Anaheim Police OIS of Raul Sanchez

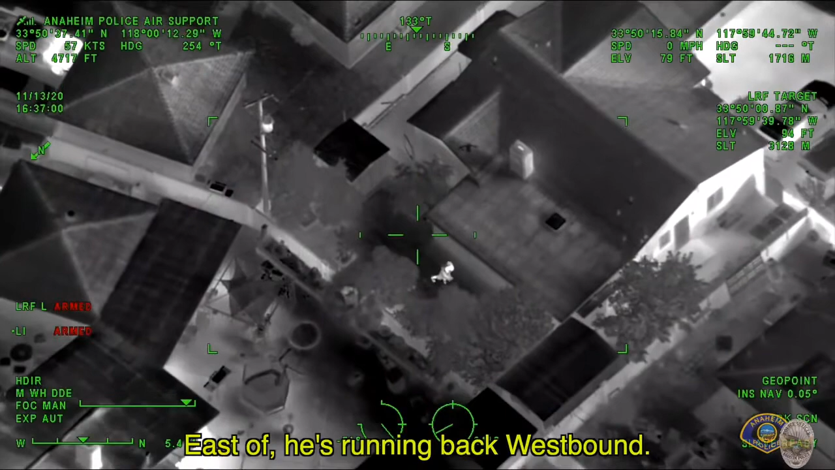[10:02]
He's running back westbound. He's two houses west of the east end of Adams on the north side of the South Adams area.
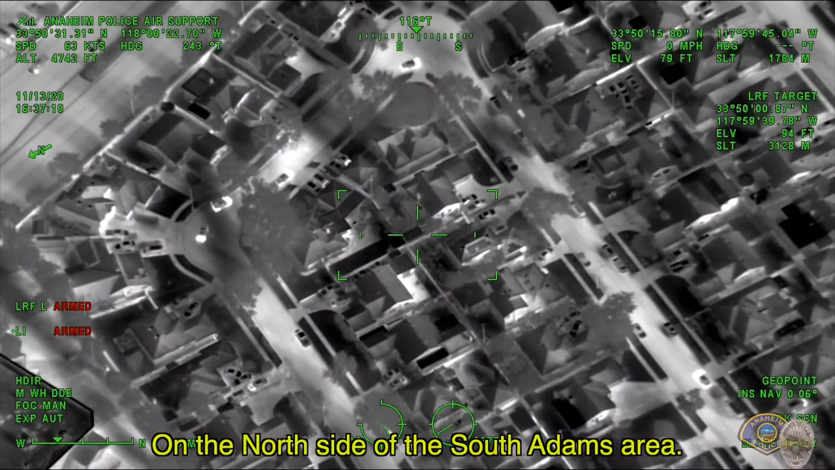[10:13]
Hey, guys. Keep your perimeter response. Is that Angel, the second house from the horseshoe?
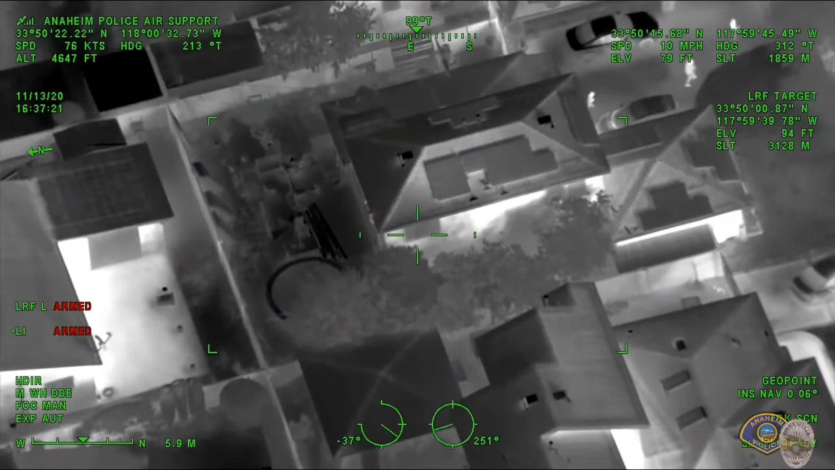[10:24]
All right, he's now jumped westbound, and he's three houses west of the street. The people that at that house just came out of the front, and I've lost him under some trees.